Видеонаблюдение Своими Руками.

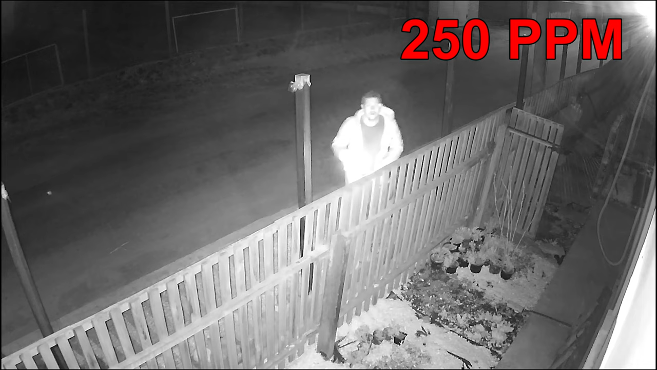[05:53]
Примерно так они снимают ночью. Просто моя камера дает 250 ppm с расстояния 4,5 метров до объекта,
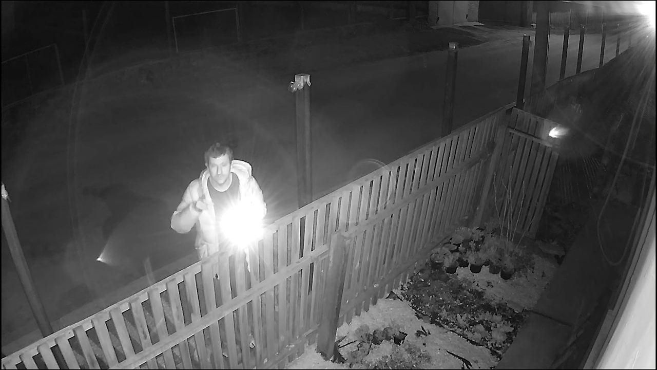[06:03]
а другая камера даст такую пиксельную плотность с расстояния 3 или 6 метров.
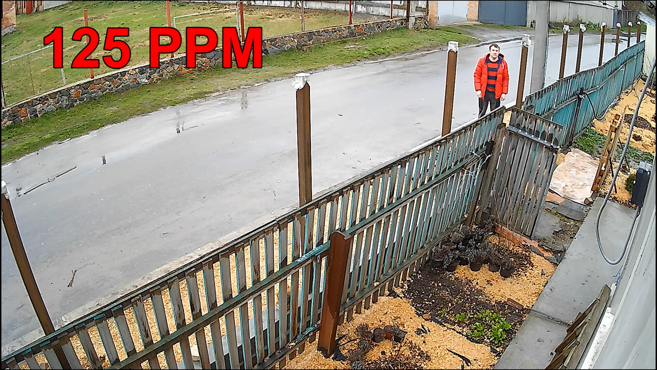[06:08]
Вот так распознается лицо нарушителя при качестве картинки 125 ppm. Вот так его видно ночью. Да, здесь качество картинки ночью усугубляется паразитной засветкой, но это реалии и мы должны с этим смириться.
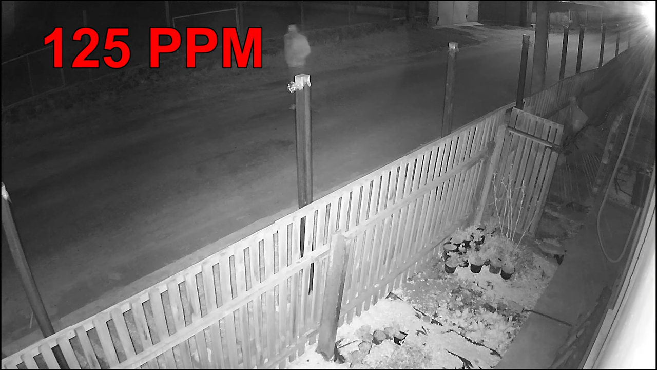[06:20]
В моем случае объект расположен на расстоянии 9 метров от камеры. 125 ppm обычно достаточно, чтобы составить фоторобот, плюс не забывайте, что человека можно будет опознать по одежде, по ходке и повадкам. Если вам необходима абсолютная идентификация лица, то нужно обеспечить 500 ppm, а еще лучше 1000 ppm. Камеры с такой пиксельной плотностью в зоне идентификации обычно для экономии бюджета устанавливают локально на входные двери и въездные ворота.